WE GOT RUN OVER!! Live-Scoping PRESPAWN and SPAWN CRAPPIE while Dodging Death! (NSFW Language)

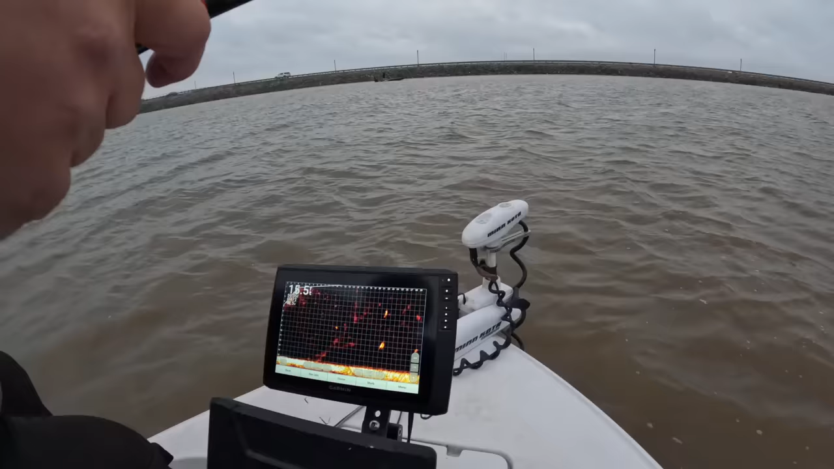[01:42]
accident right okay that's almost for sure a crappie there 25 feet so what i'm gonna do is i'm gonna try and come high yeah and get my jig kind of lined up on him so we're gonna kind of come in above him so you see my jigs above him i'm to him